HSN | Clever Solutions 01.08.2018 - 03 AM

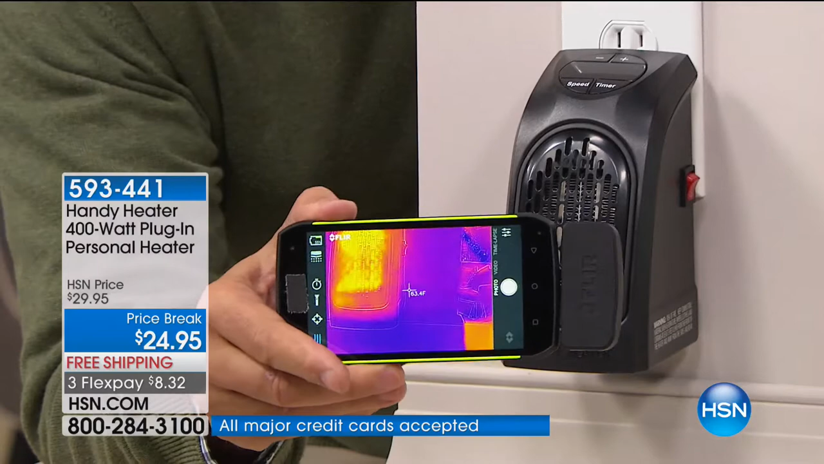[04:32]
The aiming part is always tricky. Okay, so now what does the temperature say in that, guys? Guys in the control room, what does the temperature say? Can you see it in the white?
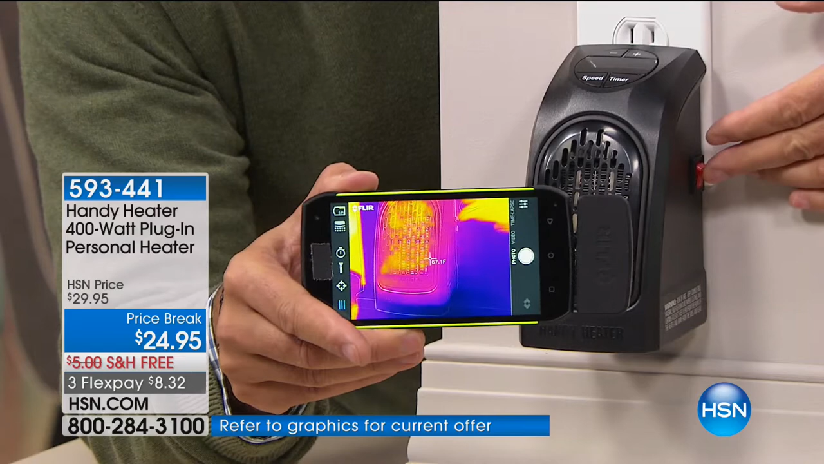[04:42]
65 degrees, okay? I'm gonna turn this guy on, upside down and backwards. Watch how quickly it's going to heat up. because it's going to go from like 65 degrees to over 100 in just a couple of seconds, okay?
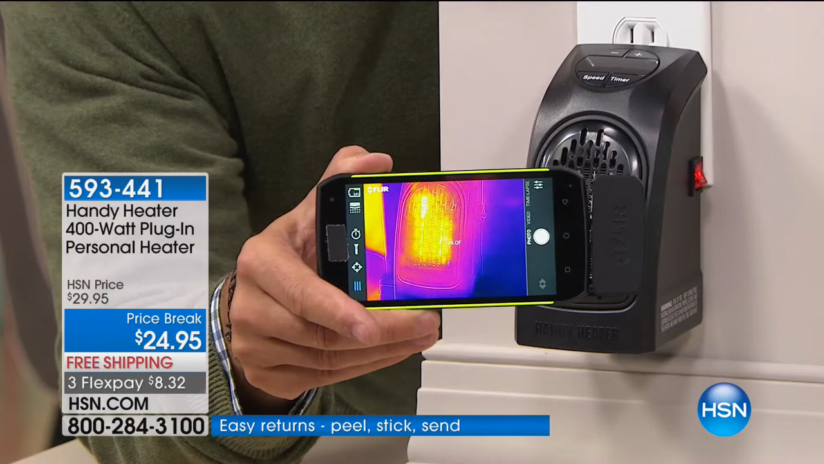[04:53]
And look at the way it's turning colors there.
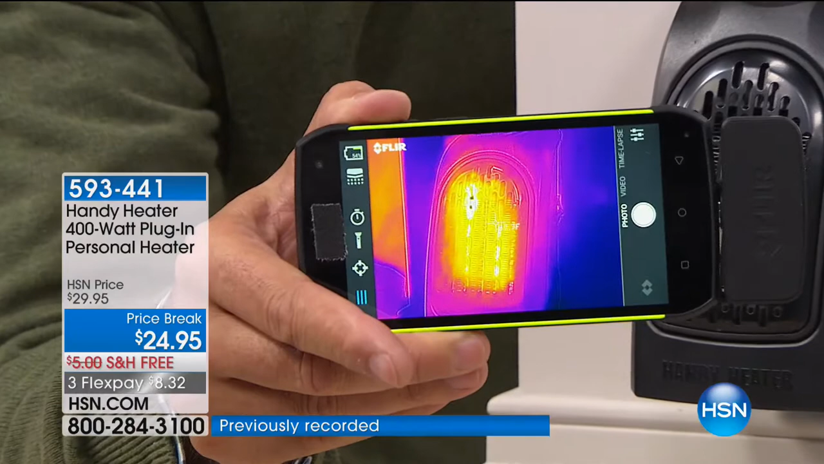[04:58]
The more it gets yellow and white, you can actually see it working, okay? Now, the reason that's significant is this.
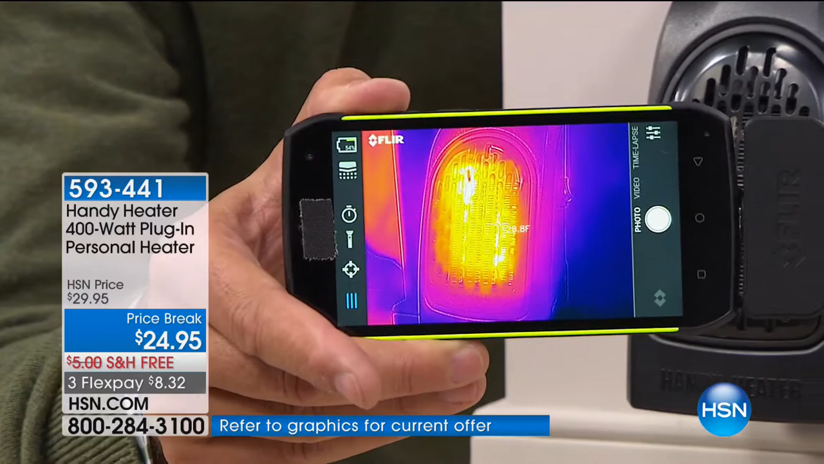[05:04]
If you've just come in from shoveling the snow, do you want to sit there for 20 minutes waiting for a heater to come on?
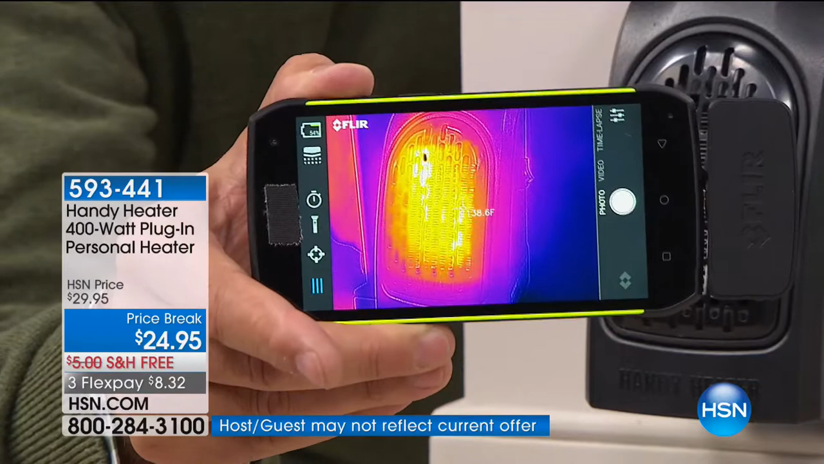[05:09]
No, you want something that's gonna come on instantly. This thing is already over 100 degrees in just a matter of moments. Look at it, you're right. Yeah, I mean, look at that. So just in a couple seconds.
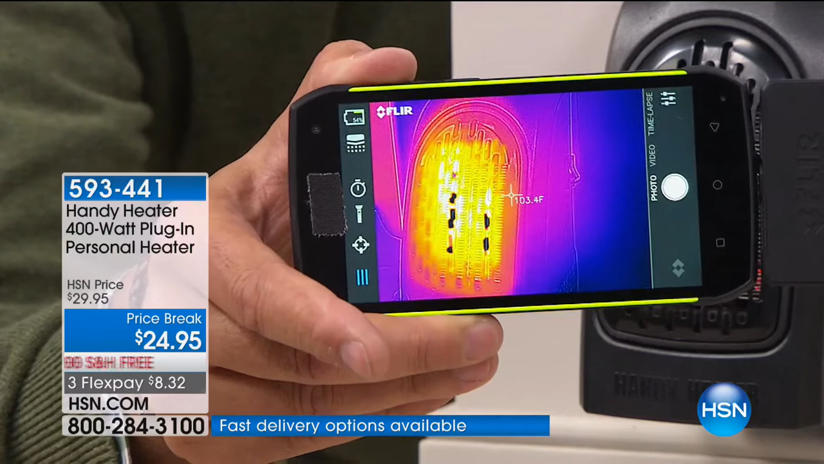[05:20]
On screen: spot 103.4°F
Yeah, so you're getting that really nice toasty warm heat. Now here's the other thing that's great about this.